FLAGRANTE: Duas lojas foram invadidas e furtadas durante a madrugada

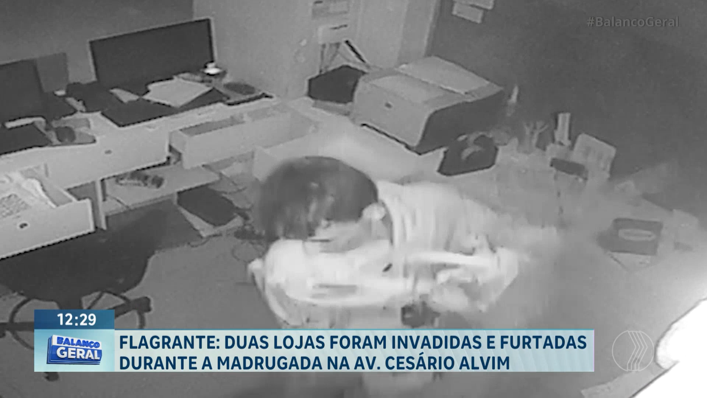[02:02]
Tem um outro criminoso também que aparece na outra gravação invadindo o comércio. Enfim, uma bagunça praticamente generalizada que eles ocasionam nesses dois estabelecimentos. E aí, logo depois, esses criminosos fogem do local. Os donos percebem a movimentação por causa do sistema de monitoramento e até mesmo esses alarmes que são acionados.